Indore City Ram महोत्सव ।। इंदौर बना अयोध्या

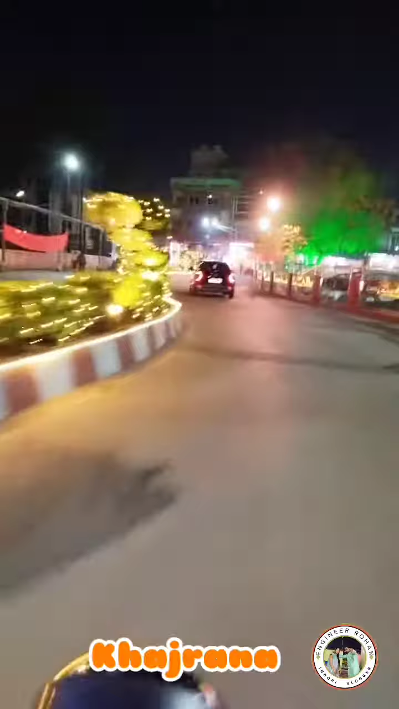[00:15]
विल्कुल चकाचख जमा जम तरीके से सजाया गया है देख कि विल्कुल मज़ा आ जाता है।